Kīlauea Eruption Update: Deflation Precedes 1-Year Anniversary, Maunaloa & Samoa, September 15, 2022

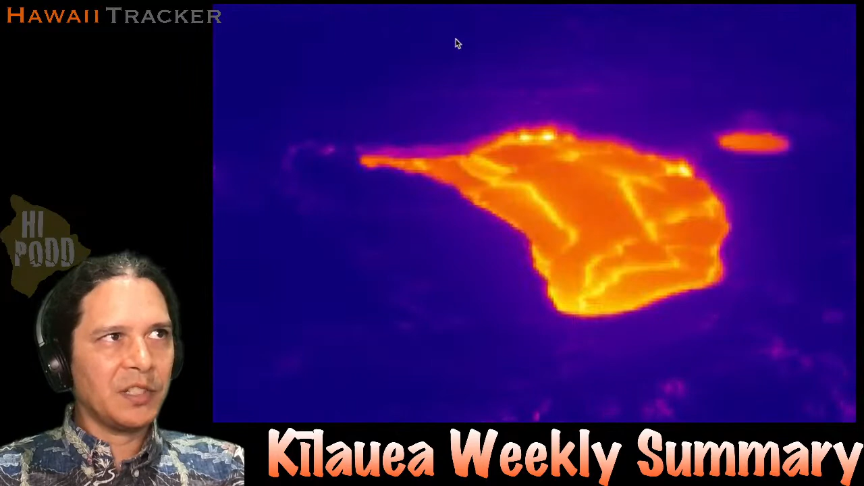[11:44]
But we're not seeing so much of that. It is happening apparently to a small degree based on the monitors, but it's not enough to really lead to any visible change in the lava surface here. So the current view of F1, this is a little earlier in the day. And let me reload it here and give her more current, a little bit of glow here from the west vent.
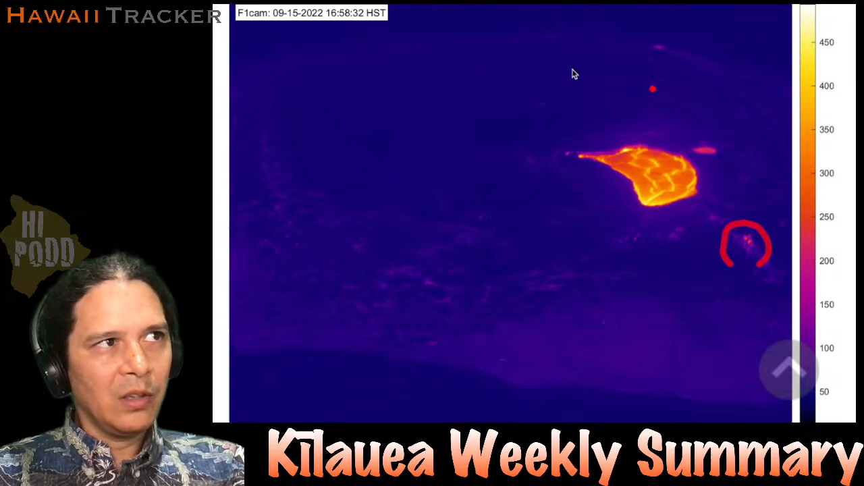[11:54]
And otherwise, it's once again business as usual. Okay. Live looking at the S1, pretty fumy earlier today.
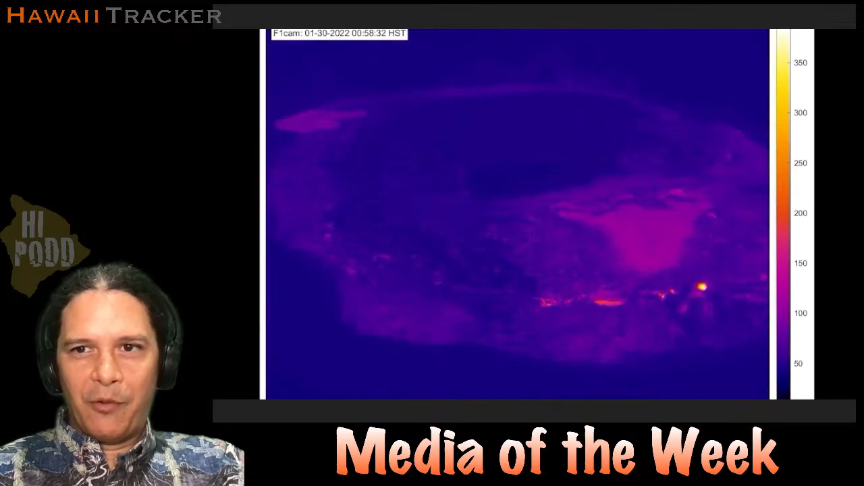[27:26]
And now we're showing a time lapse for the whole eruption once again as well.
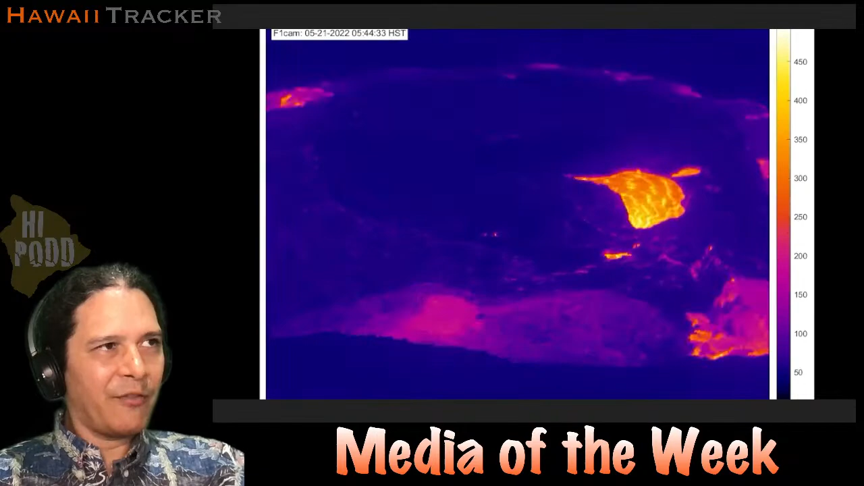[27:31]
So back from not quite a year ago, a year minus two weeks ago. And the whole pattern of eruption, I'll let it play through once, then I'll talk through what's going on here this next go around. So here it comes. That first phase, you see a much larger lava lake. You see all this pulsing. You see the lava actually coming all the way crusted over.
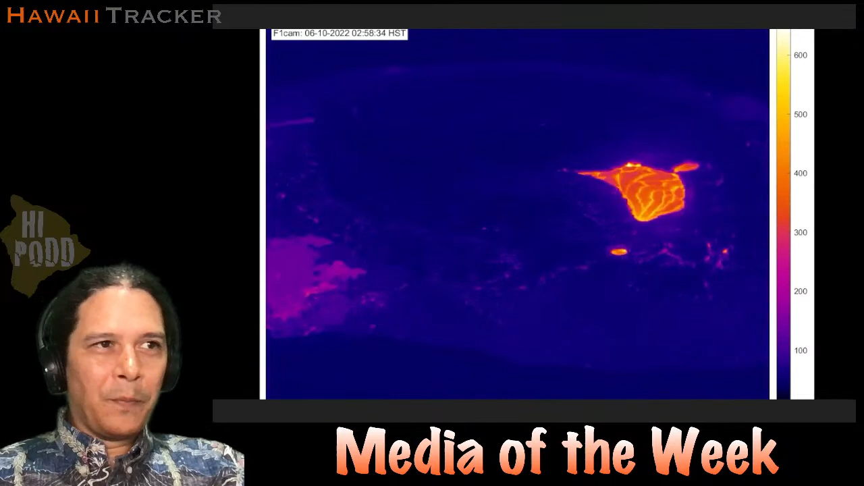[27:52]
And then really in a more recent time, what you see is a smaller, more consistent lava lake, and you see ooze-up flows coming up all around. You don't really see the west vent bursting.
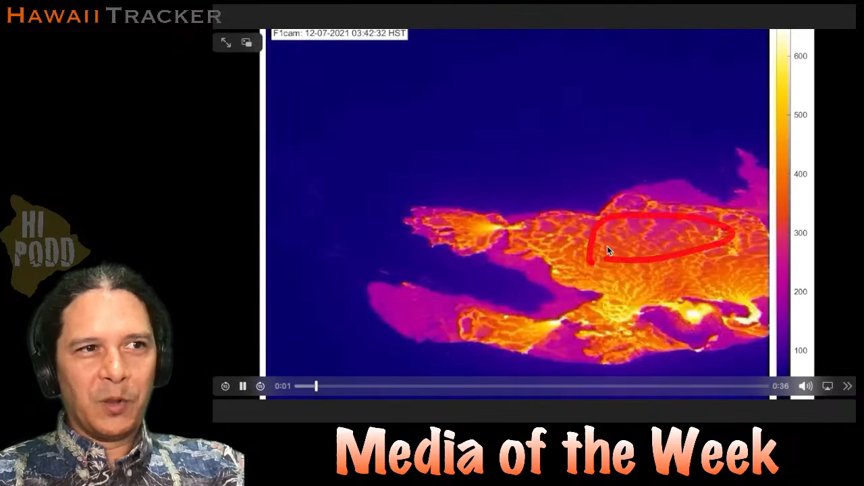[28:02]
You don't see any of these stopping and starting fits anymore. You do see the lava level rising and falling early on in the sequence. Like right in here, you see it rising a bit. But that seems to slow down quite a bit. And at this speed, maybe you can also tell that while we're still having ooze-up flows going on now at present, compared to before, they seem to be a little bit less. So keep your eye right here on how much it's flashing in the perimeter of the lake here. Like there's hardly a moment where you don't have something flashing at some time.
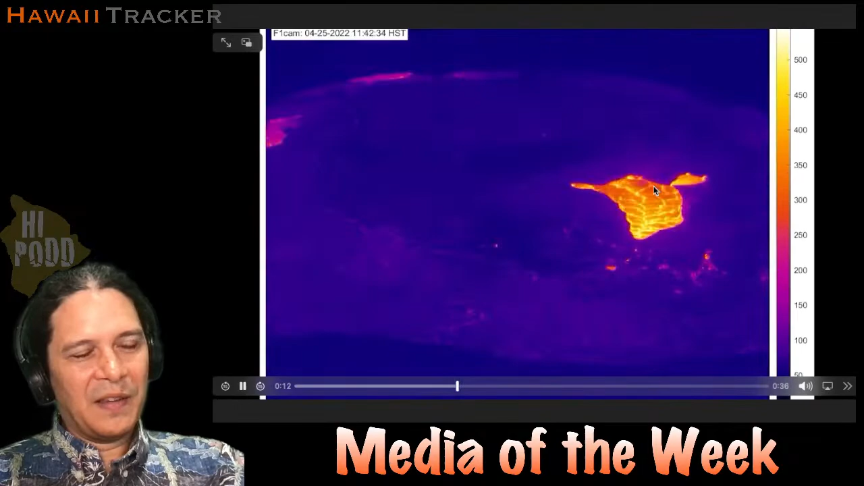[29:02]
So I think that's a fascinating thing to take note of there. One last time. And of course, the lake closing in, that's something we saw during the last eruption, and not surprising to see it here. In fact, it's actually been fairly stable, the same shape, for much of the last 6 months. It's fascinating there.
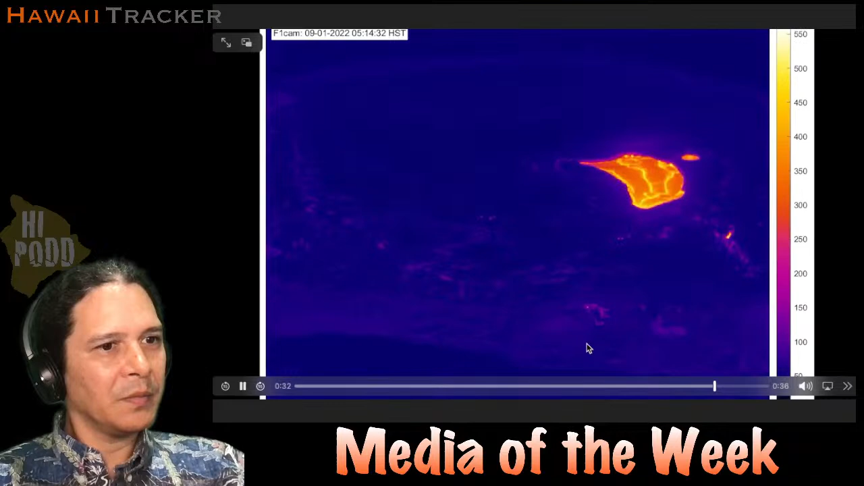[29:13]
All right, let's stop it there. So that was the media. And we'll do one more, and that's turning here to our updated map that we showed last week,